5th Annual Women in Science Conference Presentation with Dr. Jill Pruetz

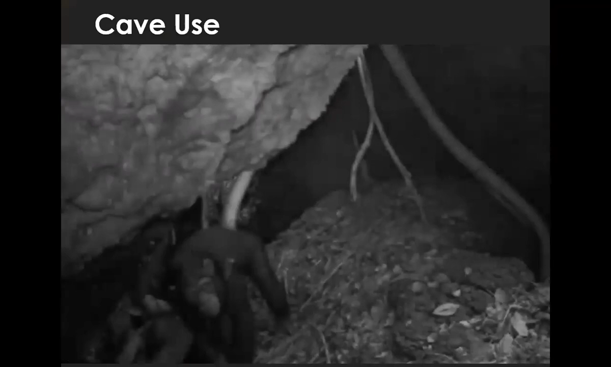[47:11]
Yeah. Set up in the Sakoto cave where the leopard also, um, uses the cave. So this is a young female lily. And then you have a couple of males just lounging in the cave.
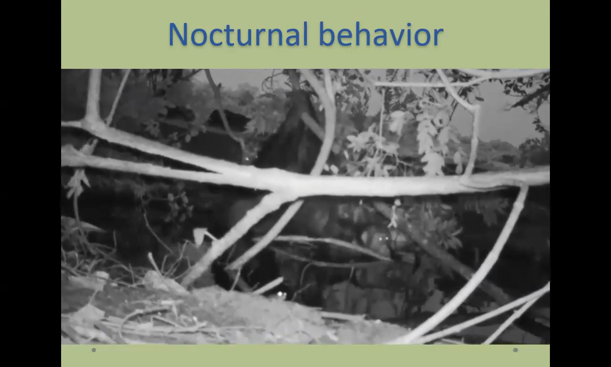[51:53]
And this is during the night, again, during the hot time of the year before the rains have really kicked in and they'll get chimps to make a night nest. It's really a leafy bed. Um, and they'll get up from their night nest to go soak in the water for a few minutes, get back up. And I think it really cools them off with the wind effect and everything. So you can see this is adult male kale and jump gun. And there's even a frog there in the foreground for those of you herpetology fans. Um, this is also too, where the leopard walked right by in front of the same camera and nocturnal behavior is something that's not typical of chimpanzees to the extent that you see it at Fongoli. So I think it's an area that we haven't studied much in terms of diurnal primates that are active during the day, you know, we're out with them during the day.